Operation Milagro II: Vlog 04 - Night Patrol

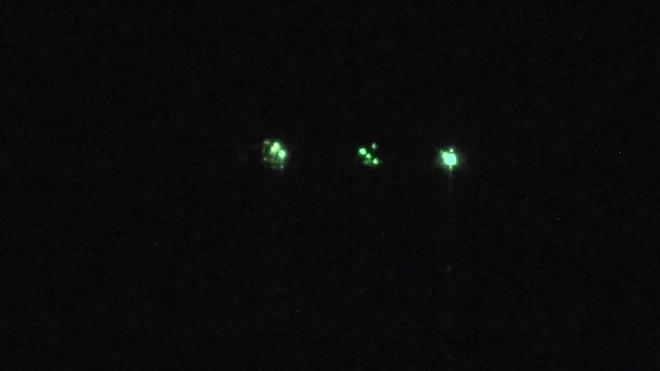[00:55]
There's a lot of boats out there and it's pretty amazing. Fourteen trawlers, like all, it's insane.
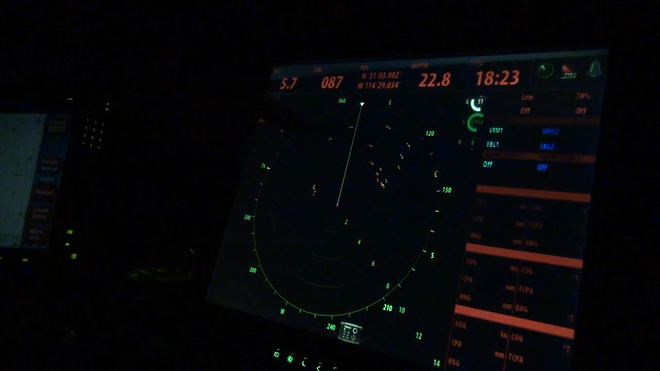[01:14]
So, these may be in the, inside the limit. These are right on the edge.
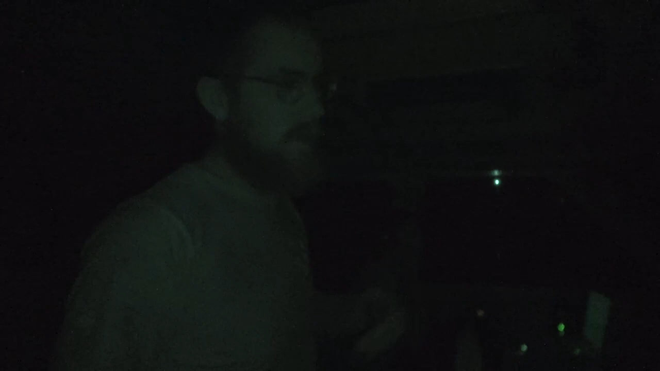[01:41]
We have a target that has been on the edge of the refuge for at least half an hour and seems to be going inside the refuge now.
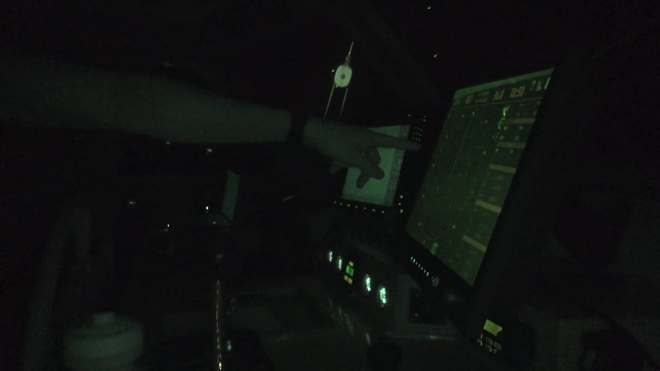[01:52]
Now they're, they're going inside the refuge. Hello, good evening. It's Bastien, eh, del barco Marks & Chin, to make a notification.
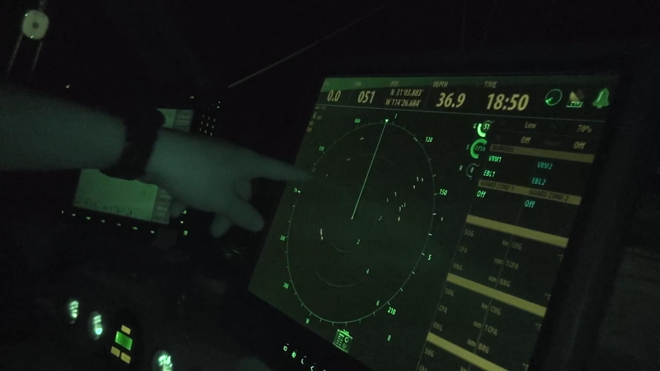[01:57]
And now we're calling the Navy. Si, eh, hay un barco que es por dentro, el refugio del Vaquita Marina.
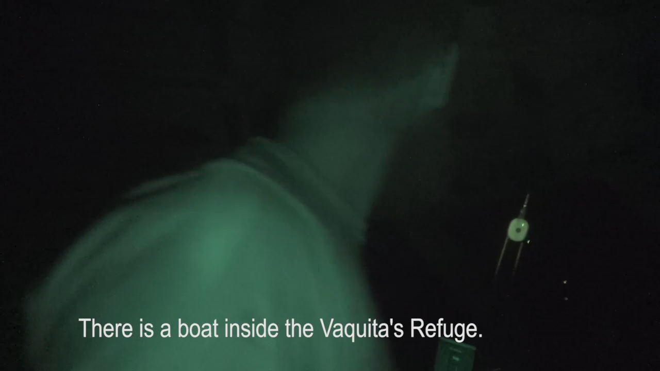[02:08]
Ok, entiendo. Ok. Nosotros vamos a quedar aquí y, eh, y, eh, mandar más información.